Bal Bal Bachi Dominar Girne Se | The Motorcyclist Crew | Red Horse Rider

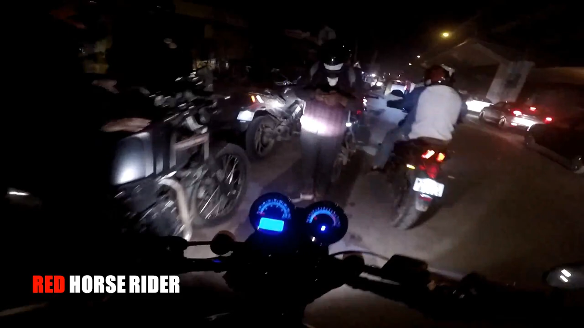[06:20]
राइड तो काफ़ी अच्छी थी बट थोड़ा सा हेल्थ इशू भी हुआ था क्या जो ऑफ रोडिंग में कोई प्रॉब्लम नहीं आई बाइक में लास्ट टाइम जो इशू हुआ था उसकी आप डिटेल ऊपर आई बटन में देख लीजिए ये देखो अम्बाला में
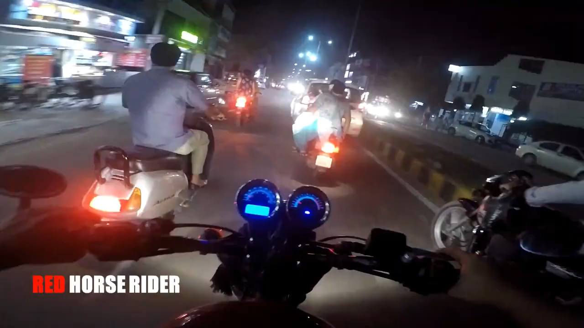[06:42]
कोई भी हेलमेट डाल के राजी नहीं है ये देखो